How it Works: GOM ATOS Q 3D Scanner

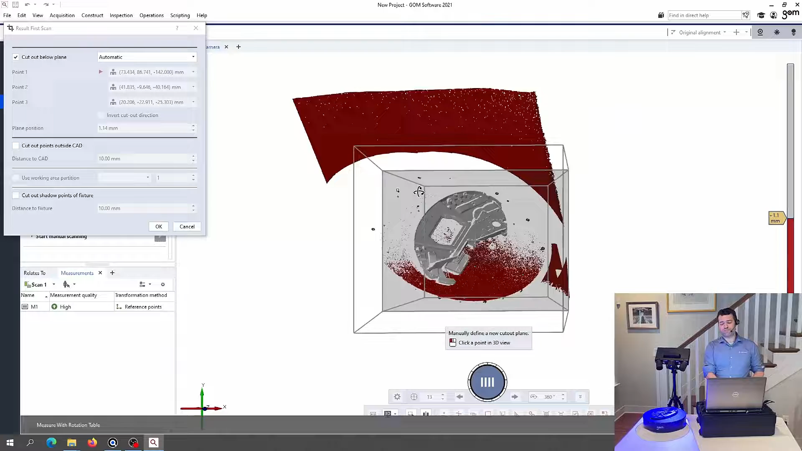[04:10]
This looks pretty good and it's showing in red the system's best guess of what I'm going to want to delete from this data set. And in this case, it is getting the correct level on that. It's taking away everything from the turntable and below.
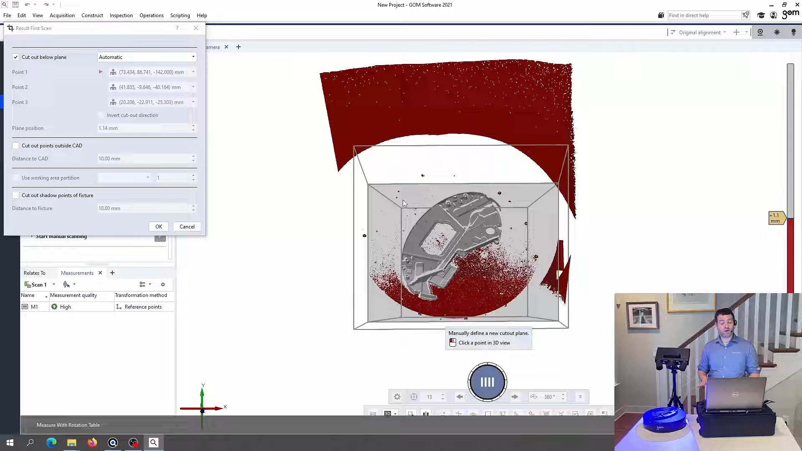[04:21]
If it didn't, I could adjust this manually. But I'm going to go ahead and accept it and it's going to start taking the remainder of these positions.
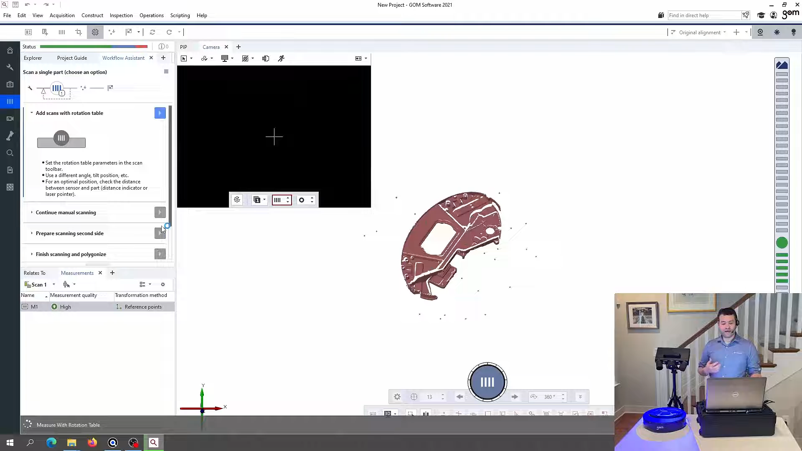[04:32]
Again, using the alignment of the targets to translate and transform each of these objects in space so that they all match up to each other.
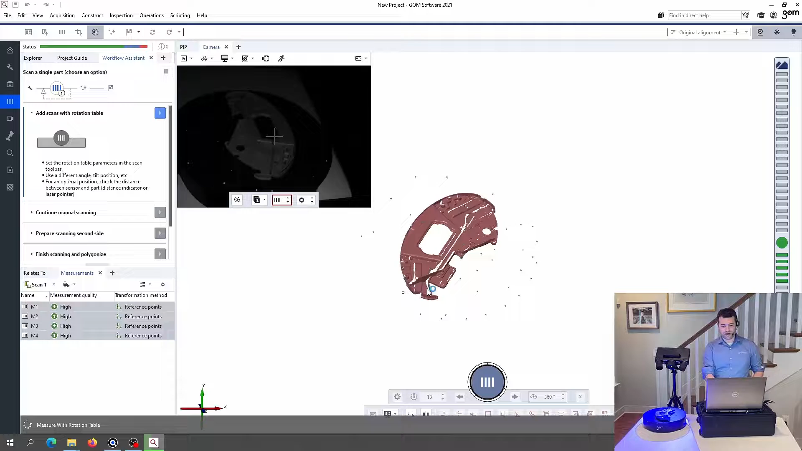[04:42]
And if I move the part around, you can see that with each new position,
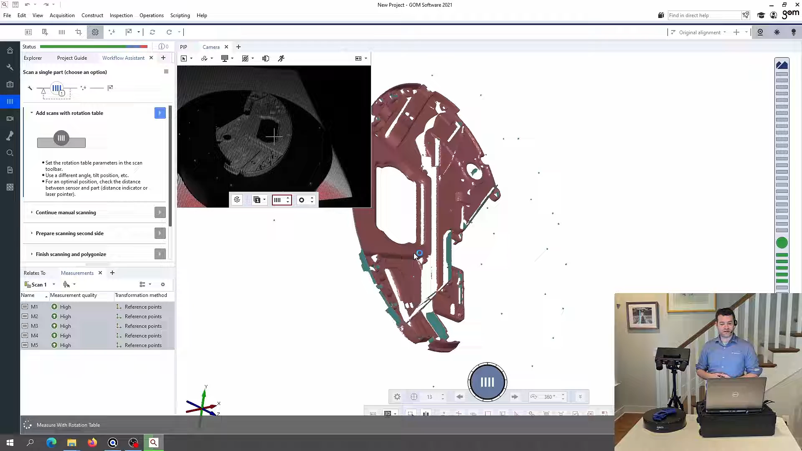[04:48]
it's getting line of sight to surfaces that it didn't have previously and adding them to the total. I'm going to have this first measuring series. I've told it to take 13 positions on the turntable. But depending on the complexity of the part, I could do more or less.
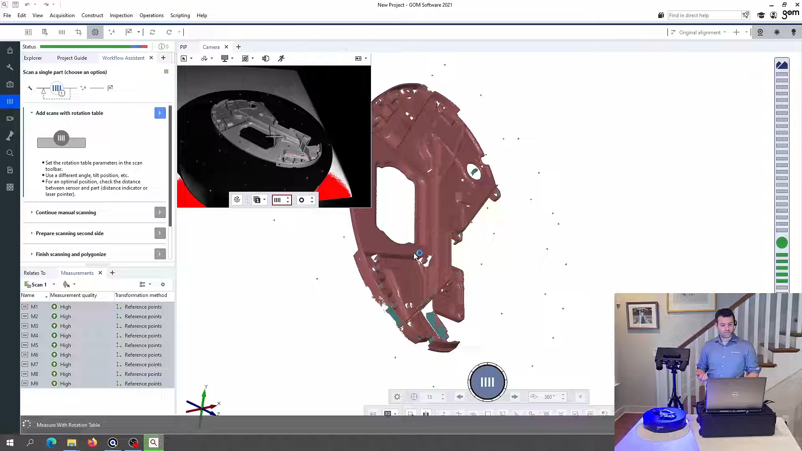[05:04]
So we're just waiting here for it to finish up.
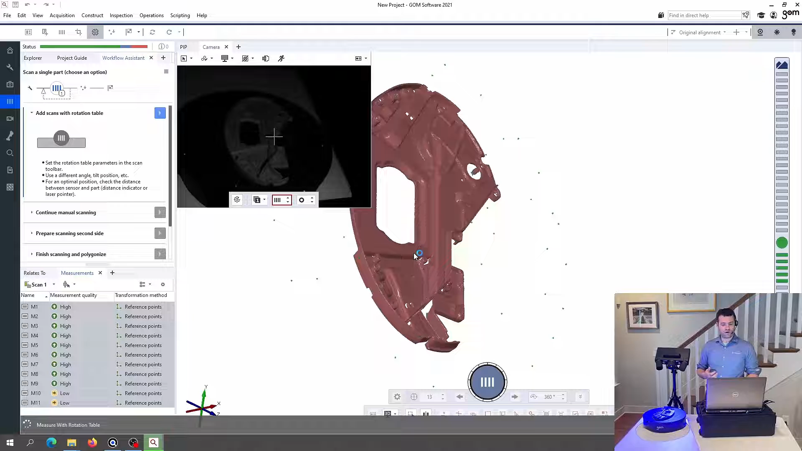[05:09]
And once it's finished taking all 13, it's going to run a further optimization on the entire group of measurements to see if it can optimize the accuracy as much as possible.
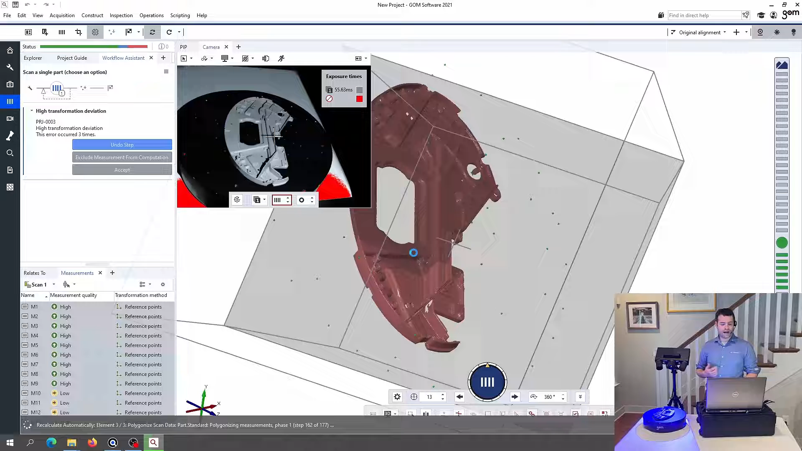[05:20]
Let's see how it goes. All right. That looks great. Now, what I need is the other side of the part that's missing.
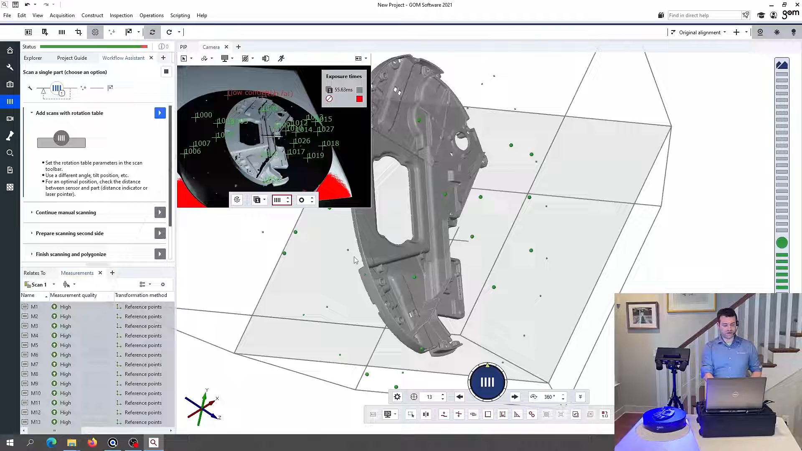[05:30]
So I'm going to tell the software that I want to scan a second side.
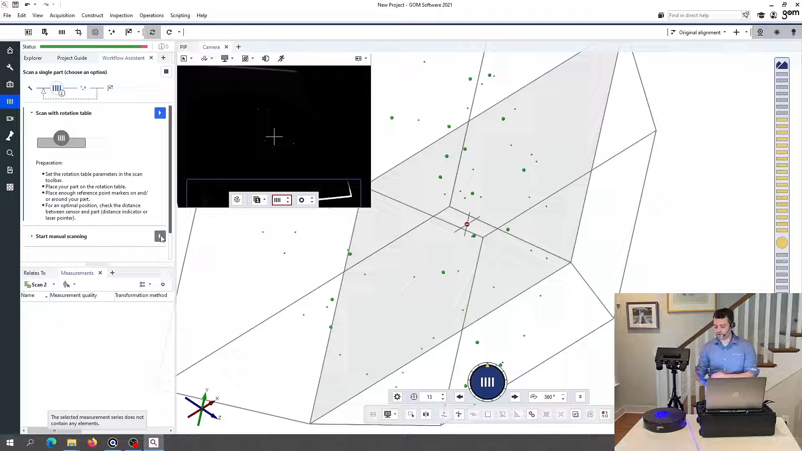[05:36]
I'm going to grab this part and flip it over on the turntable
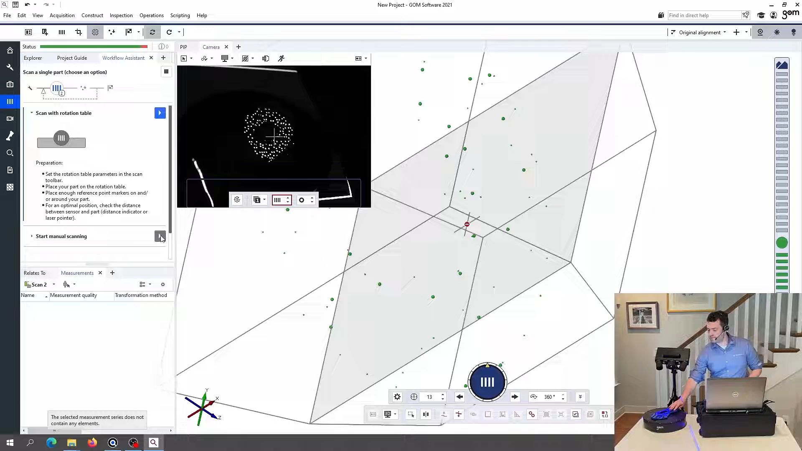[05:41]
and repeat the process exactly as before. Again, the first scan it takes, it's going to pause and check
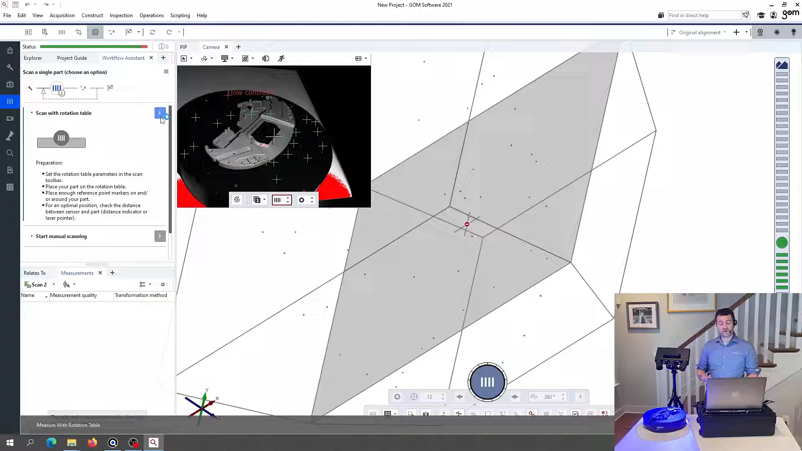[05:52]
with me if it's getting the right area and trying to delete away what I want it to.
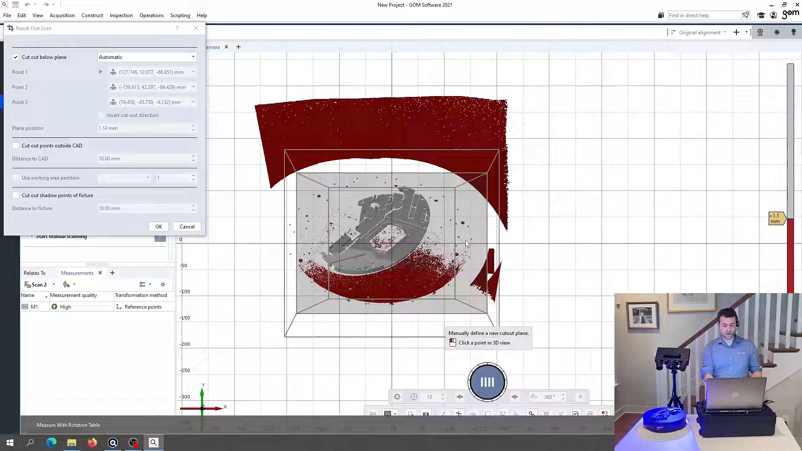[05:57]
This is good, and this is also a good way to check to see if the part is fitting neatly inside the measuring volume.
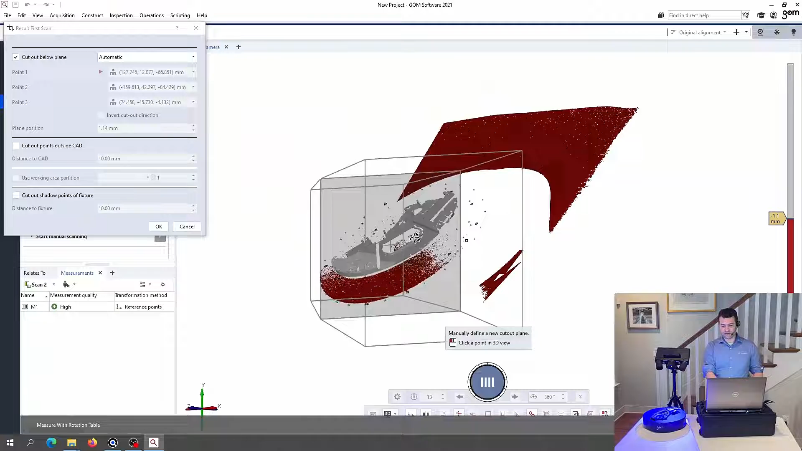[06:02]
And now we start to rotate.
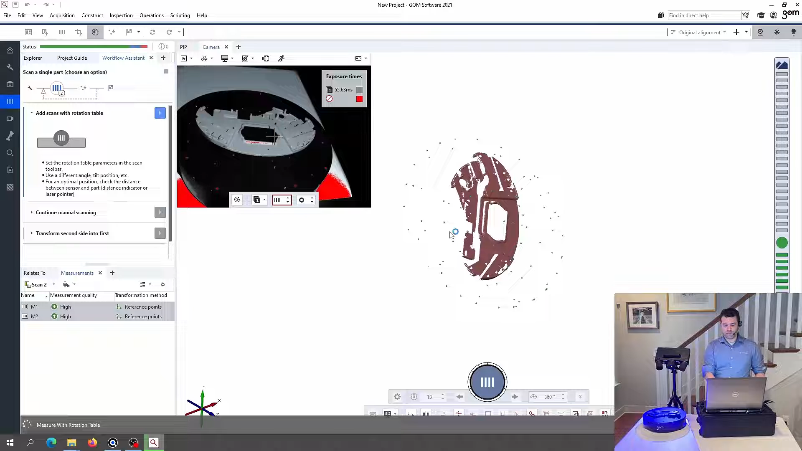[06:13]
We should mention that we've adjusted the exposure time to the surface finish of this part. Now, of course, it's not going to be possible to directly measure either clear or highly reflective surfaces,
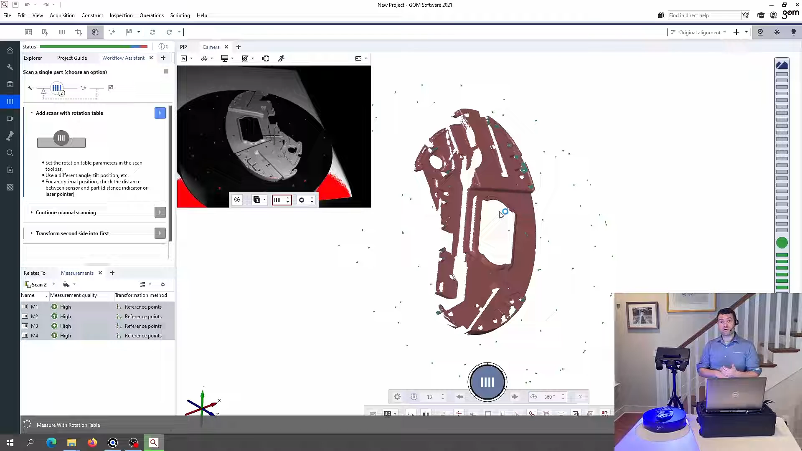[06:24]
something with a chromed finish or glass or clear plastic. I would need to apply a powder coating onto it to be able to capture it.
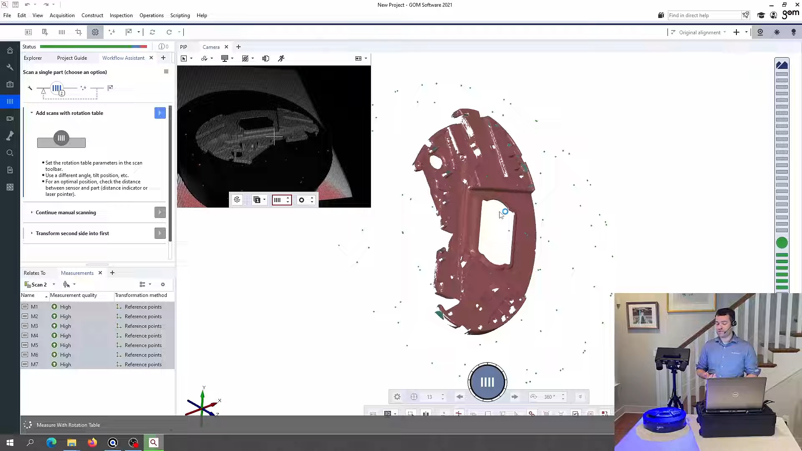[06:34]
But it can adjust the exposure times to capture fairly shiny objects. And it can even be asked to take multiple different exposures with different exposure times so that I can have an assembly with multiple parts in it with different surface finishes.
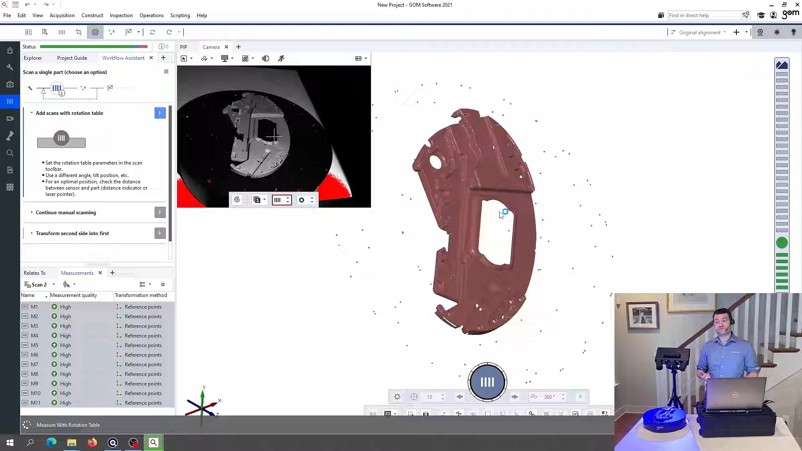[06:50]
They can all be put simultaneously onto the turntable and captured all at once. So the second measuring series has completed. It's looking pretty good.
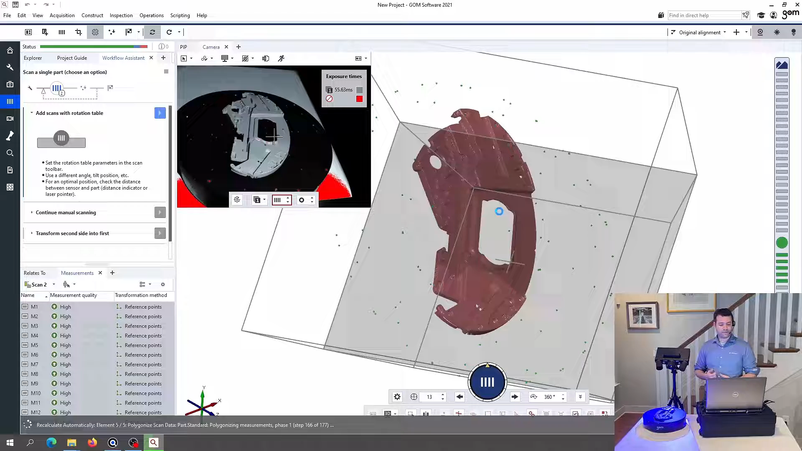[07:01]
And as soon as the software is ready, I can tell it that I want to transform this new measuring series onto the first.